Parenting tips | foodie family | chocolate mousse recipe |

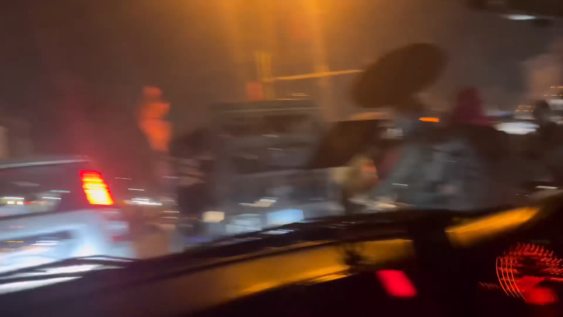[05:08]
गाइस हम अपने एरिया पहुंच गए और हमारे एरिया में बस ये पहचान है,
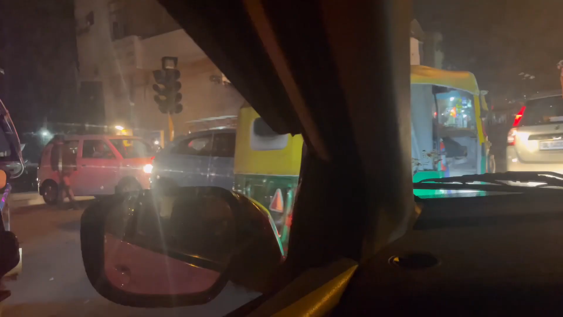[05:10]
यही दिक्कत है हमारे एरिया में, बस तो शुक्र है मिल गया रास्ता।
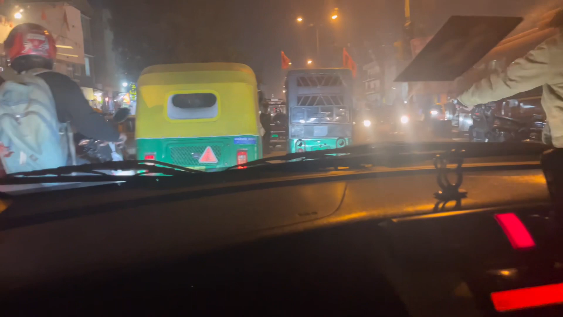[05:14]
ये देख लो, देख लो, देख लो, देख रहा कितना जाम लगा हुआ है, देखते लो दलाते कितना जाम है।
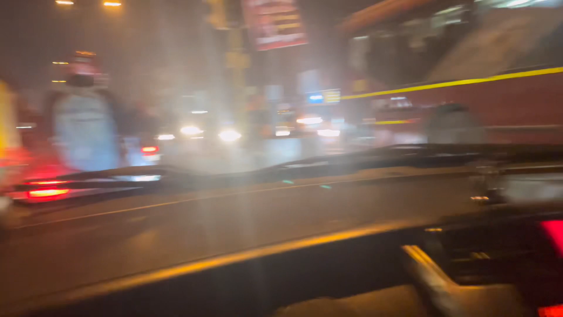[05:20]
ये पूरी साइड ब्लॉक है और हम यहाँ से बिल्कुल नहीं जाएंगे, हम आगे से जाएंगे।